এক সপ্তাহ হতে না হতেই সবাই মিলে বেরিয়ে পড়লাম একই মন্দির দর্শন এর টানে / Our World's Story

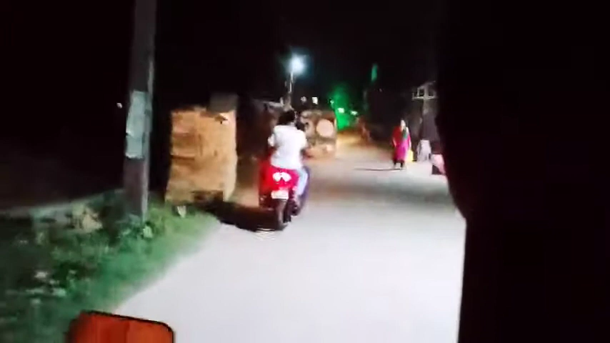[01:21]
ওই যে দেখো সামনে যে গাড়িটা আছে, ওই আনন্দ দ্বারা আর আমরা একসাথে যাচ্ছি, আগের দিনও যারা গেছিলাম আর কি।